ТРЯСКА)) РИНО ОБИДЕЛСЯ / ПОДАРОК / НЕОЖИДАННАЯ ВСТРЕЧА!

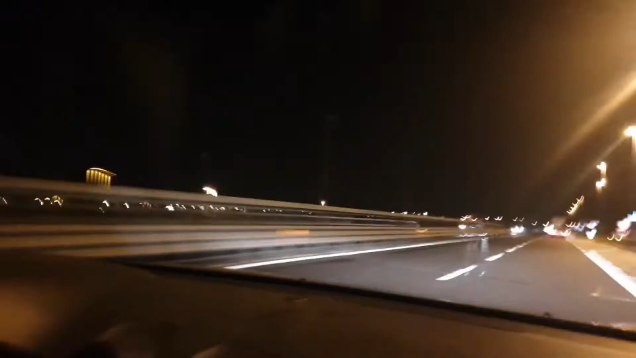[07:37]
Ma сколько огней. Там мы сейчас едем вокруг города, вот там наш город слева.